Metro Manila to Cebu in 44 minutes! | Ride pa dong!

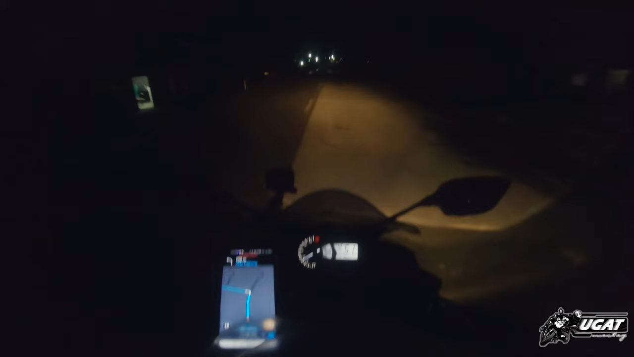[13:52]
Salamat Lord, dahil good weather. Itong lugar na to. Grabe, ang dilim ng ang dilim ng mga daan na tinatahak natin. Makapunta lang sa Piyodoran. Scary naman nito. Tabi-tabi po. Tabi-tabi po. Nakatakot dito mga sir. Bakit ganito ways? Dito ba talaga yung daanan?